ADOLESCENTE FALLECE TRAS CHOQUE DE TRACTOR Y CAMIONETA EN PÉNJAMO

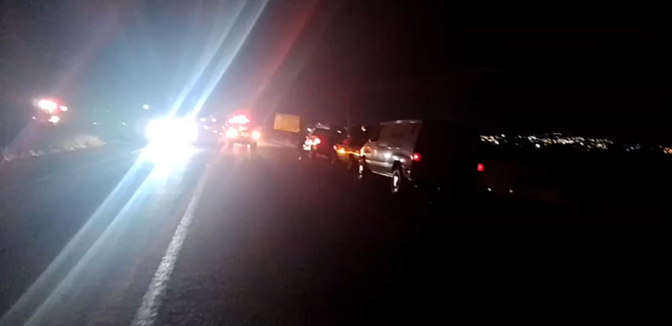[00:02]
Amigos de Brunoticias, buenas noches transmisiendo para ustedes Ricardo Rodríguez desde la carretera federal 37 en el tramo Manuel Doblado,